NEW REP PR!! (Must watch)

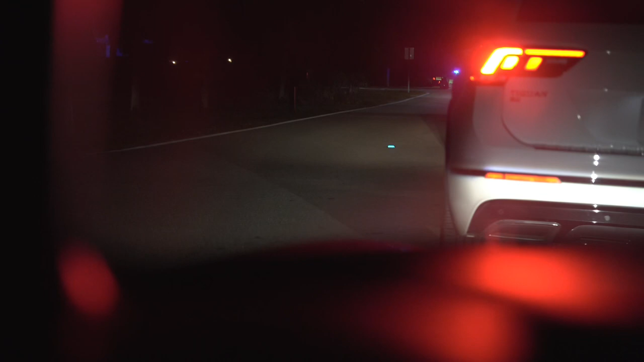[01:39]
don't know why but for some reason that cop blocked the whole road because there's golf carts driving by